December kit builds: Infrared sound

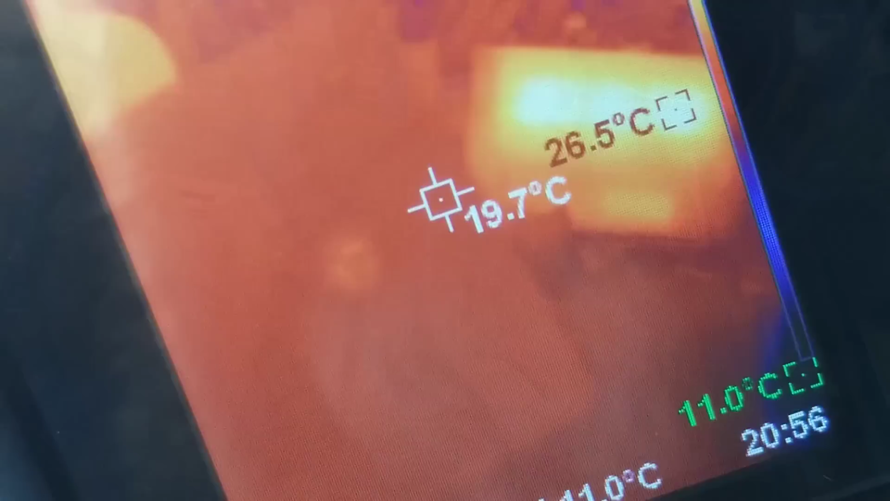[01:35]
On screen: spot 19.7°C, max 26.5°C
it is the thermal camera which sees an infrared can see it so that is an infrared led so if this has an audio jack and an infrared led